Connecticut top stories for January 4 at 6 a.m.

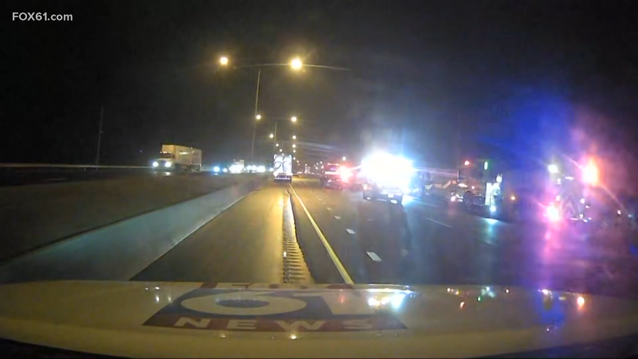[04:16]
Now, this all happened just after 4 a.m. near Exit 40. The fire truck was at the scene of an unrelated crash at the time.